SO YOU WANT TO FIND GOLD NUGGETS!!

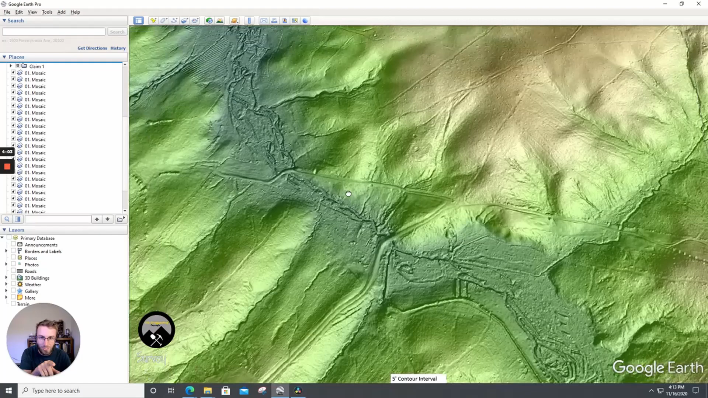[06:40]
but as we come downstream further you'll see the placer mining the placer working starts to slack off as we get further and further away um to the point where i don't see them much past this point here so let's take a measurement on that um
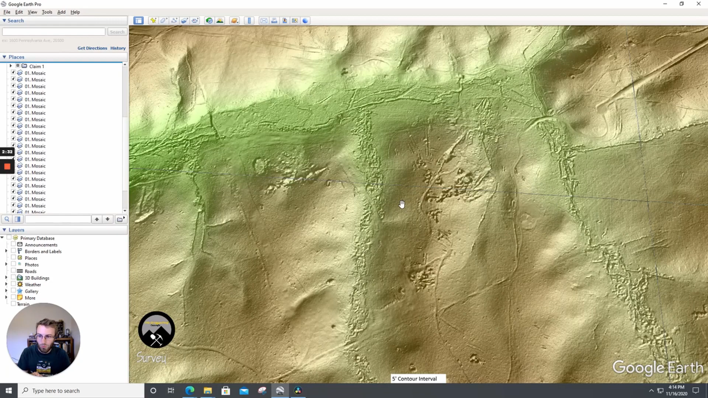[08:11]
i would be working the hill slopes down from these old working because those are open pit stuff right on the vein um so this is one example here and you can see these sources come up and there's placer
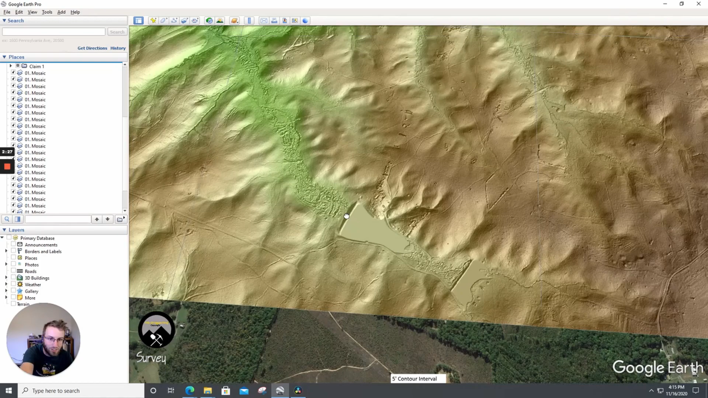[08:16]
working starting there but generally they don't go more than a mile below the source with your biggest nuggets going to be up on it
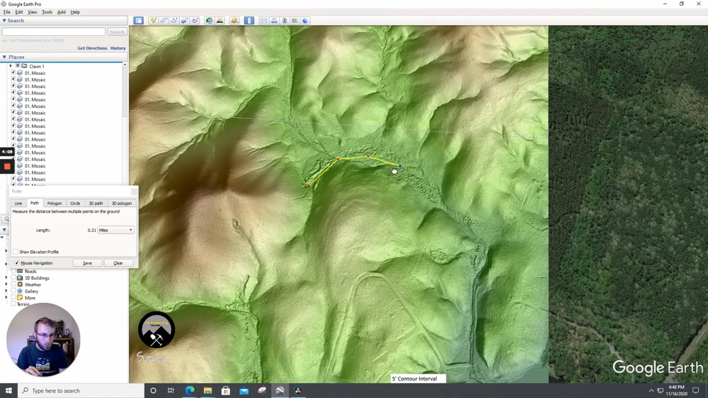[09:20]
that's not a very far distance at all um let's take a measurement on that so if we go from here to there there there there like less than a half a mile and their placer workings seem to peter nothing at this specific mine um so with that if i was focusing on this area and looking specifically for mugget i would be working up and around these the main workings right near where the probable source is going
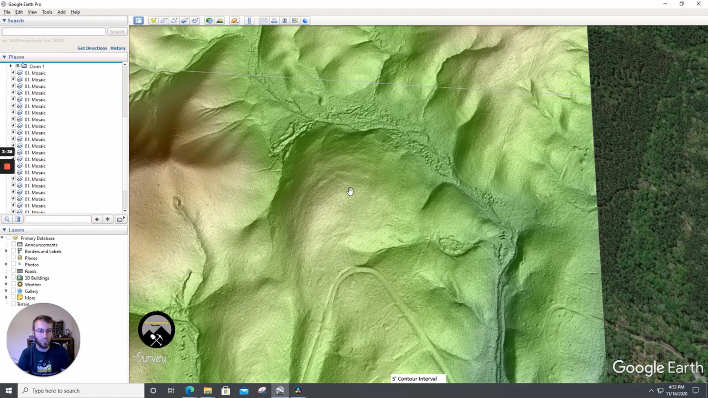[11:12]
extend very far past where the vain hard rock sources are so